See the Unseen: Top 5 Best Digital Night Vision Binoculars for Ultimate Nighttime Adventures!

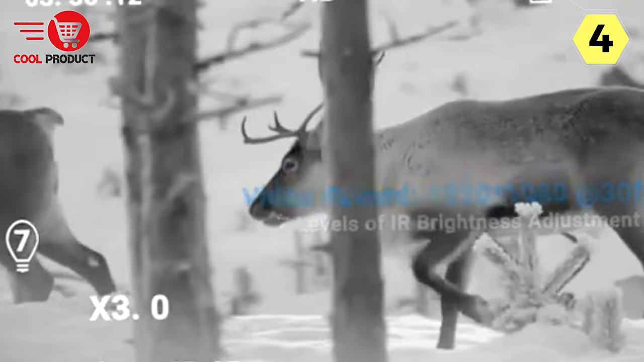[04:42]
The image and video quality are top-notch,
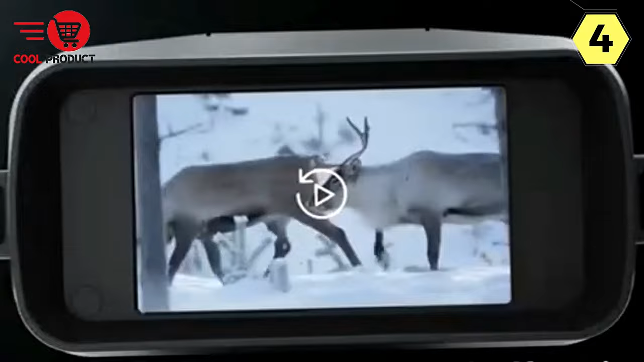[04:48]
with the binoculars achieving full HD 1080p video resolutions and 10 million pixels for photos.
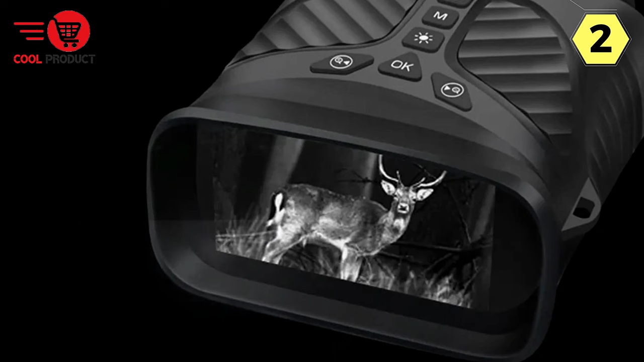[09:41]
and the higher the definition of your view. This infrared capability is complemented by a special infrared illuminator,
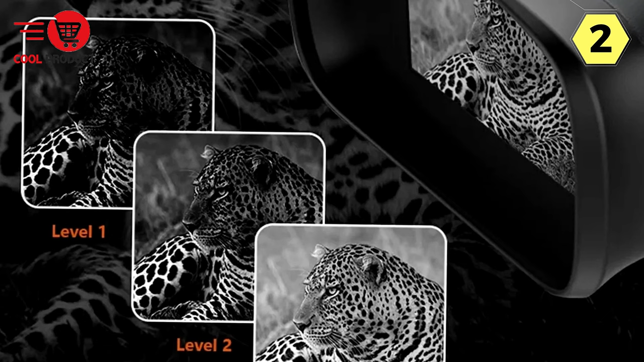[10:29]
One of the most remarkable features of these binoculars is the ability to switch between IR night vision and starlight night vision. In low-light conditions, the starlight sensor enables you to observe distant objects without the need to activate the infrared light.